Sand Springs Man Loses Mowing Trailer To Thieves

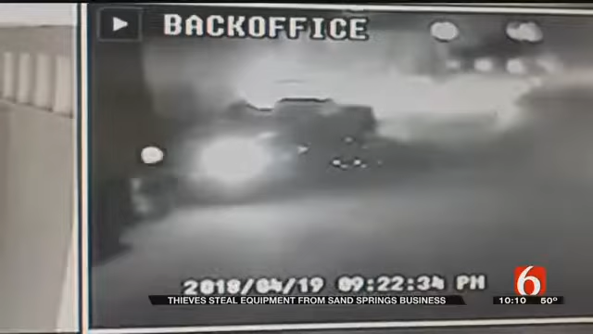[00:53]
It was all caught on camera. This black truck is seen taken off from a Sand Springs storage facility with King's trailer.